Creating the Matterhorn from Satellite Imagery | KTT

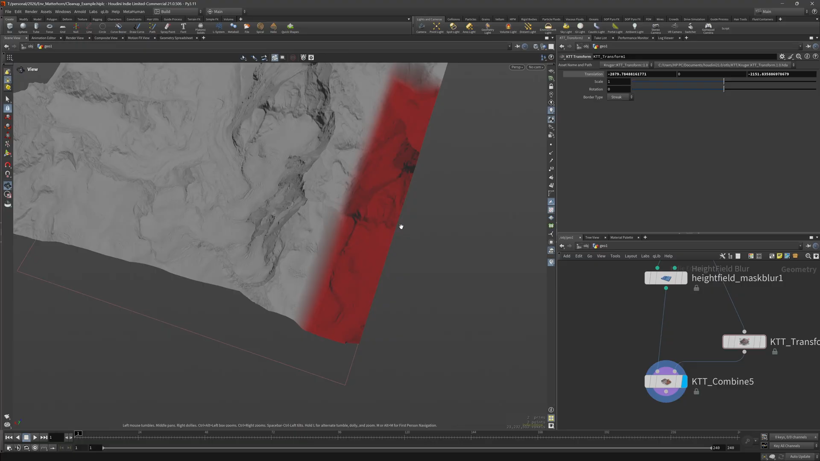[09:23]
can replace this area and find something that works better
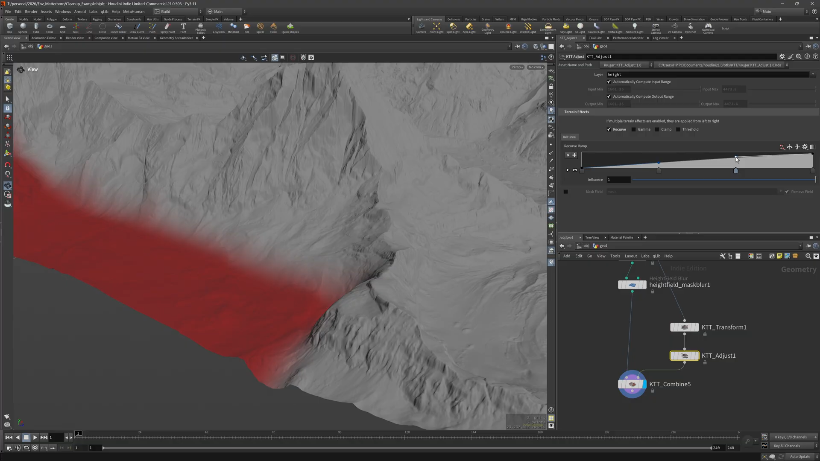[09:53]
and this works well enough now you can see there are still some issues and i found that you can once again use the ktt combine and set blend mode to max instead of blend
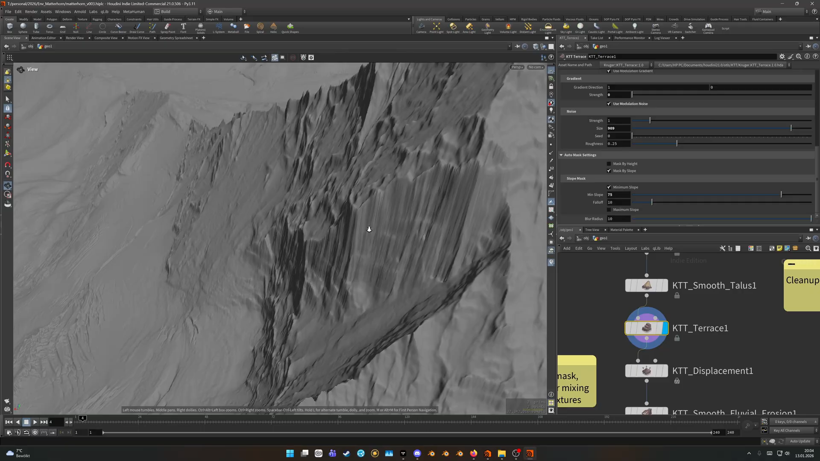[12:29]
i get some stepping in there which looks nicer especially once i increase the resolution a bit
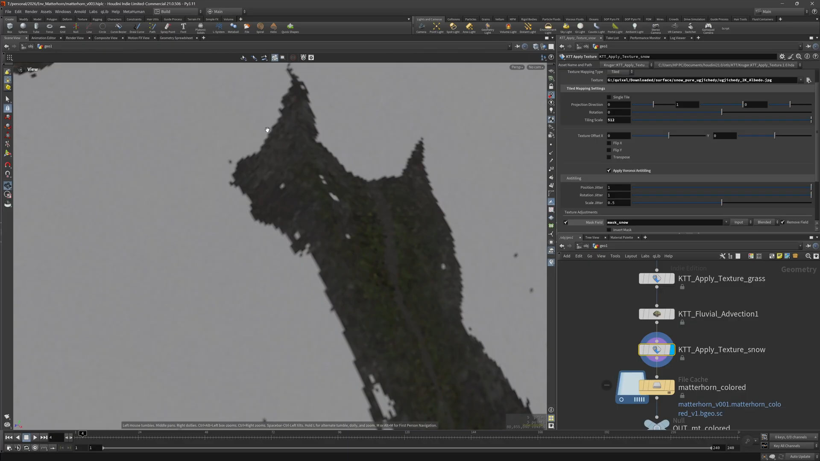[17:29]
i don't have any grass that's directly next to the snow that's about it here you can see the texture in continue